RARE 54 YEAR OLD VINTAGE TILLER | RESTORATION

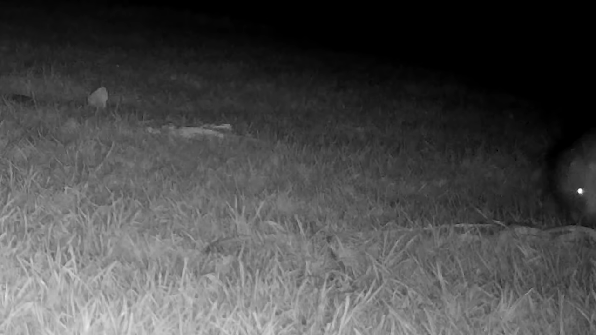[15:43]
I just thought I'd throw this in here. I captured this fairly large hedgehog on my trail camera overnight.